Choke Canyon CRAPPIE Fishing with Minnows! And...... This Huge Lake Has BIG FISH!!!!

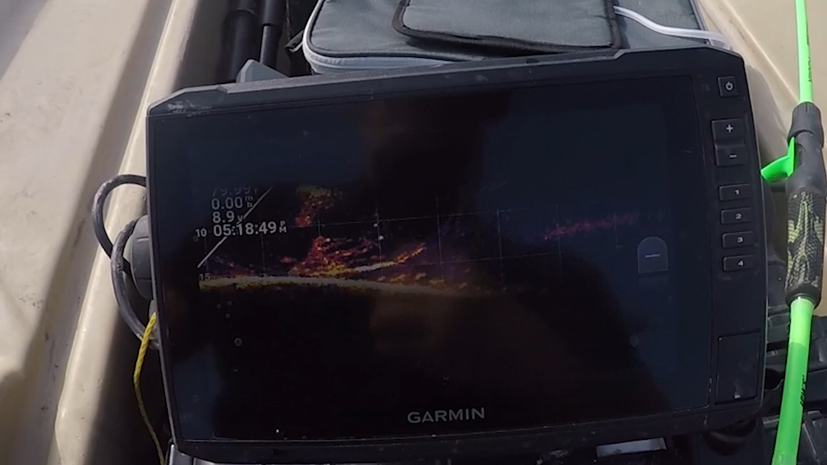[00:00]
look at that that is crazy oh
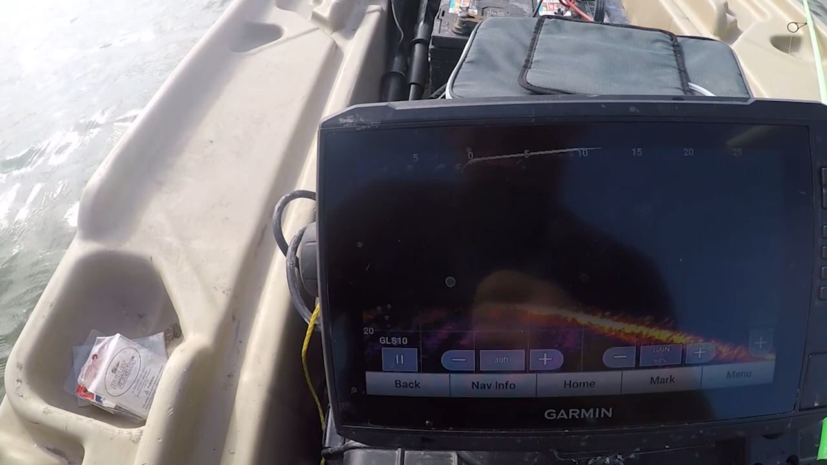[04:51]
cool look at that bait ball oh my gosh wow look at that that is crazy wow that's amazing
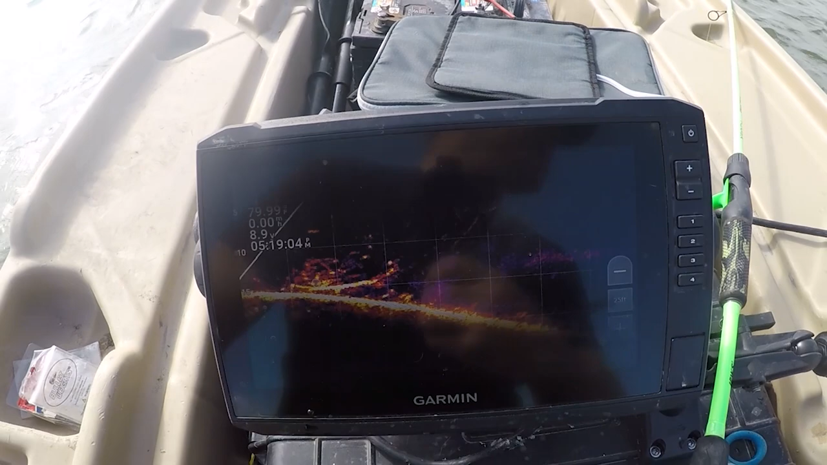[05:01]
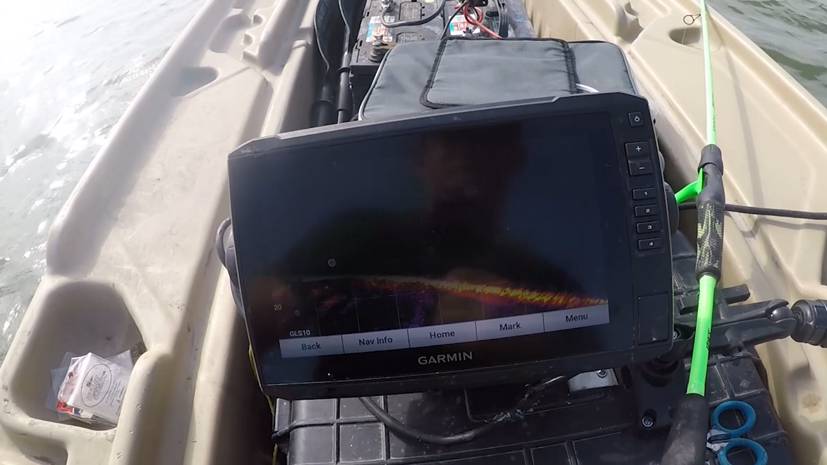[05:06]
yeah i'm gonna lose it i believe the battery's too low on this thing
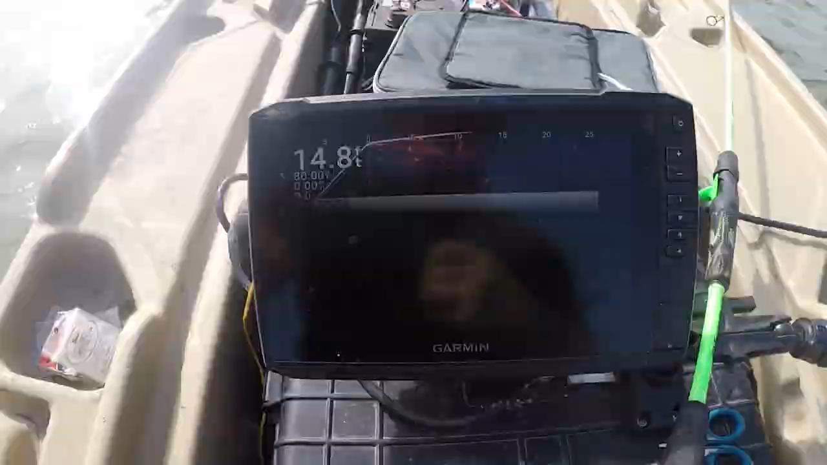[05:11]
is that the minnow or i got a fish nope i got a tree
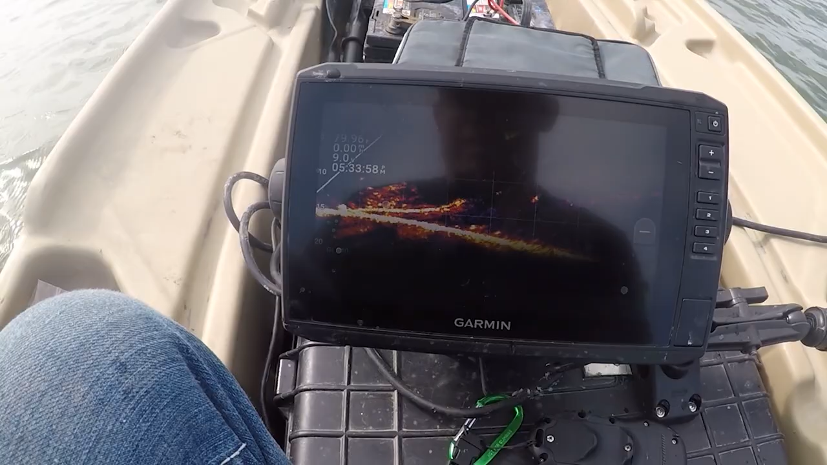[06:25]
they're actually behind me more than anything so i think i'm fishing in the right spot right there